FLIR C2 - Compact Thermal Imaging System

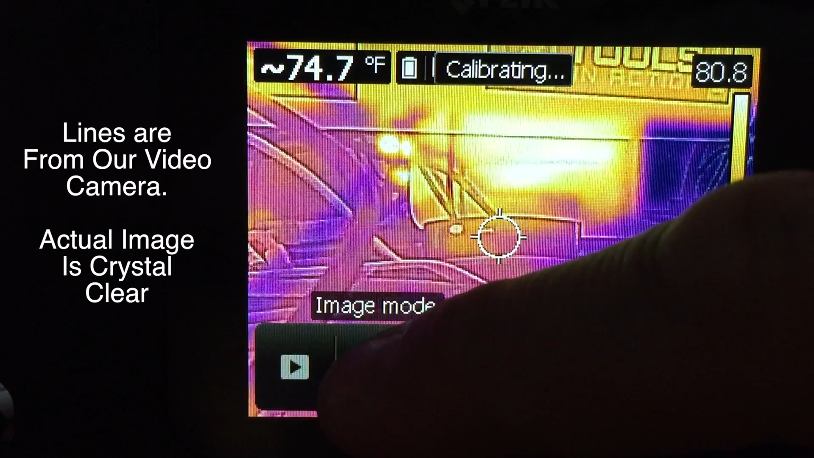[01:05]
thermal imager it's called the c2 it's camera size and basically it allows
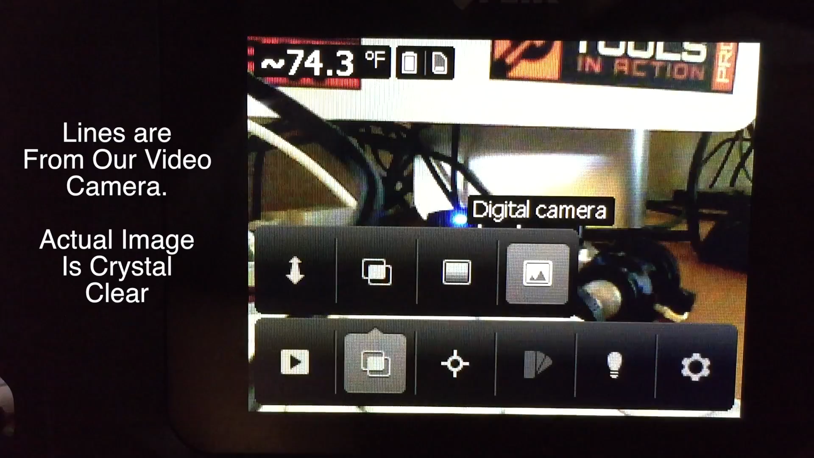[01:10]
you to just troubleshoot it has what's called uh fliers msx technology which
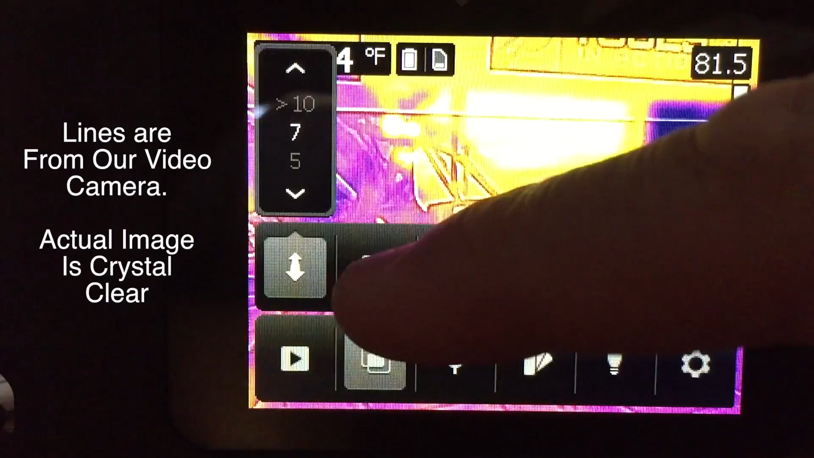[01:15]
basically does an overlay i'm showing you right now overlays everything allows you to see exactly
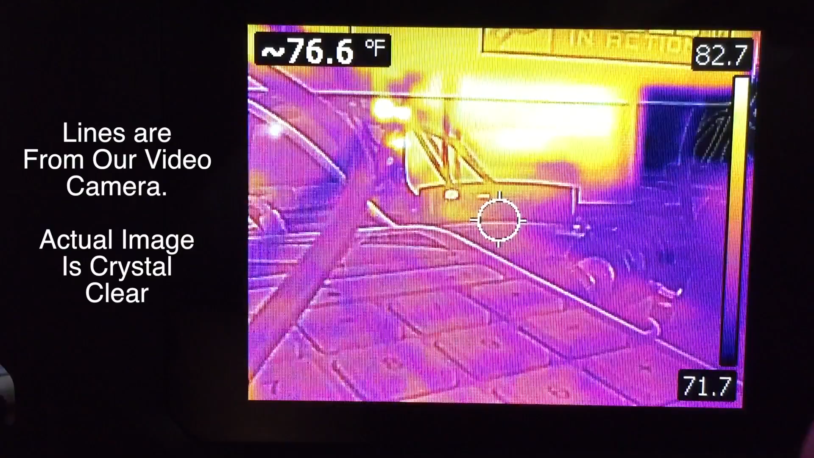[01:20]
On screen: spot 76.6°F
what you're shooting this thing is badass i'm serious it is i love this thing it's pocket
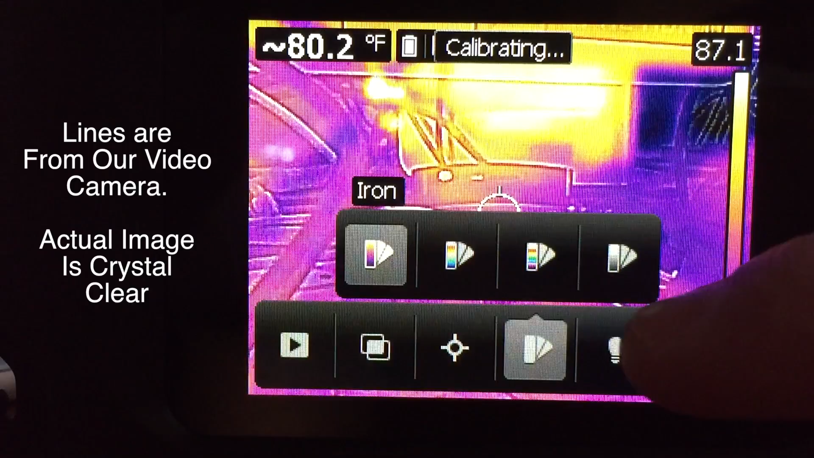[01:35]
it's cool yeah i'm firing it up right now it takes a few minutes to fire up and since it is a full thermal imager it does calibrate what's the
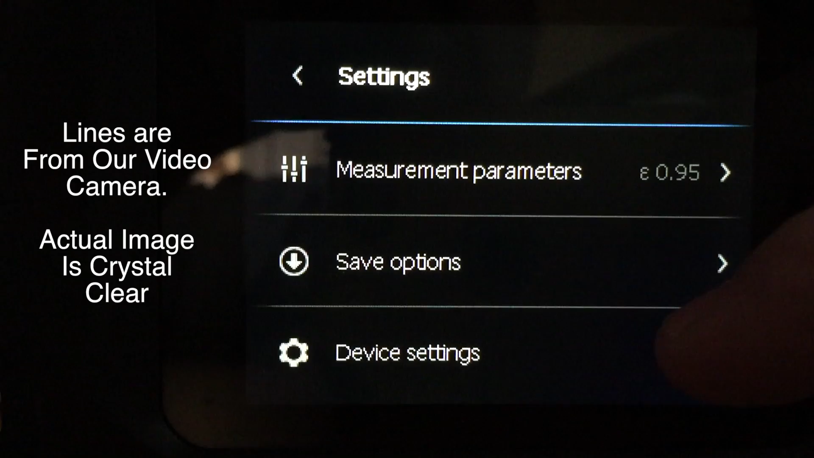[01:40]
price point on something like this price point on this i believe is around 599 699 which
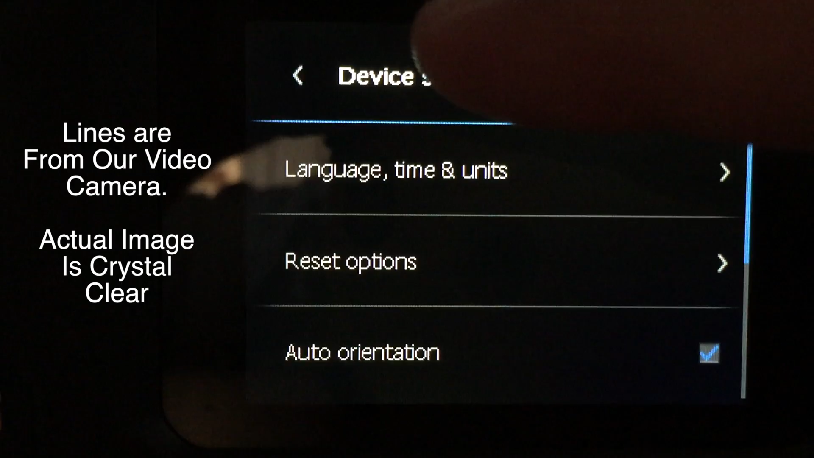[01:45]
is really entry level man yeah but that's huge compared to the milwaukee and some of the other ones we've seen yeah big time not only that you guys it also has uh usb connectivity that's how you
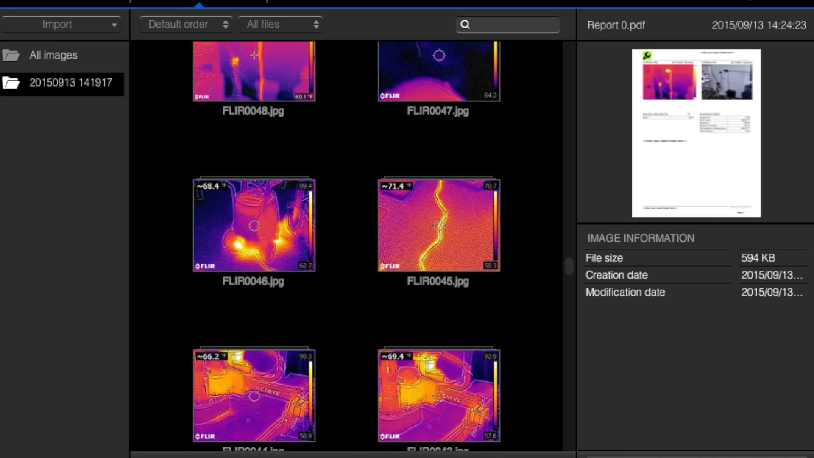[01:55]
charge it and you plug it into a computer and basically you can run reports i'm showing you a report right
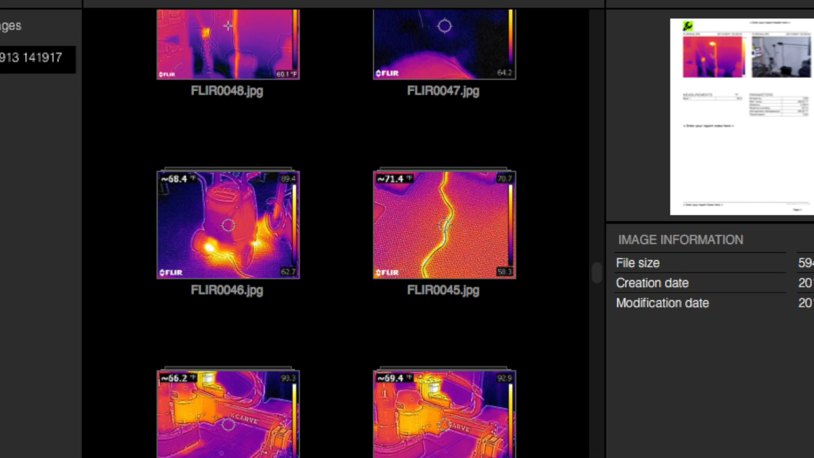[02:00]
now that we did on eric's butt nice no i'm kidding uh but really cool stuff you
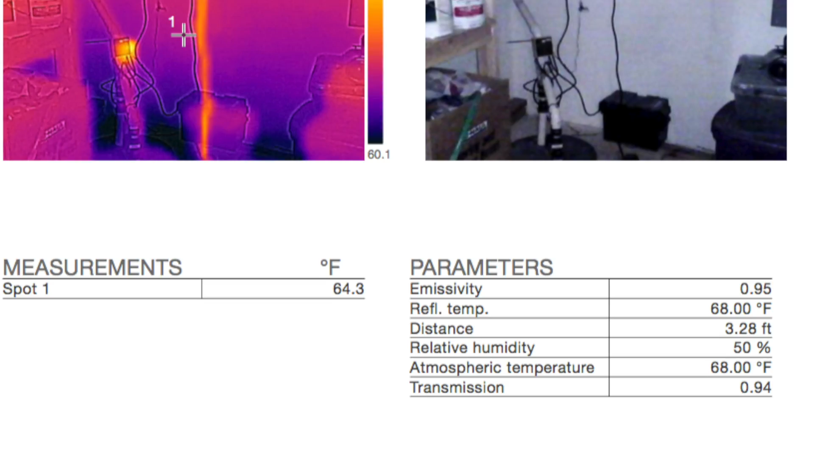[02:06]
On screen: spot 64.3°F
guys look at that and the image quality on there is awesome you see all the ones where you can't really you can see blobs this you actually see every every single thing like there's there so you can see every single
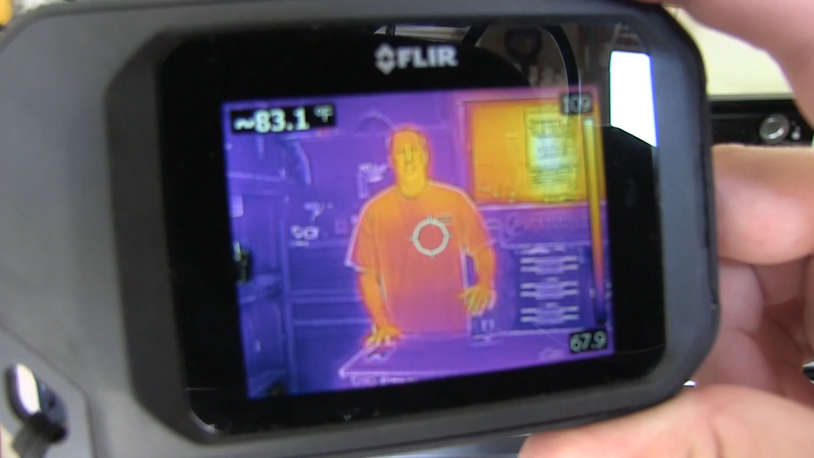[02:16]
On screen: spot 83.1°F
thing on there so you can tell the tv is how you see like my ring on my finger like how it's a different uh
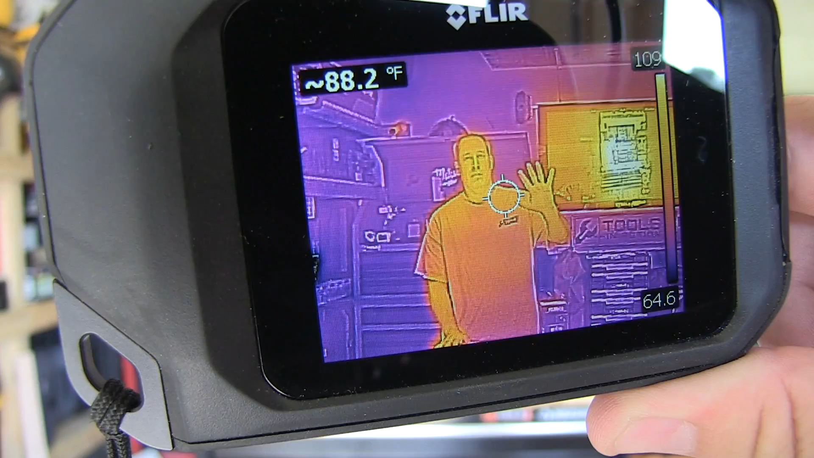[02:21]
On screen: spot 88.2°F
no it probably is the same as your body heat okay but i see that camera up in the upper left there heating
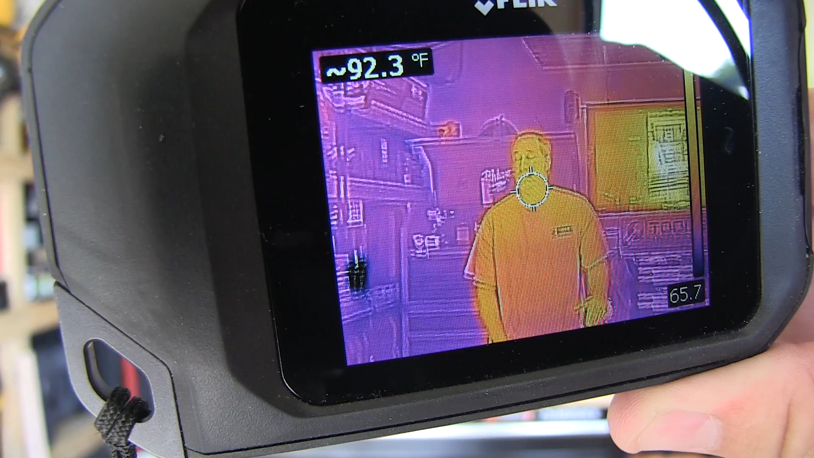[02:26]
On screen: spot 92.3°F
up but we're going to give you a quick rundown on this you guys but it's really cool now that being said there's one thing i don't really like about it i mean it is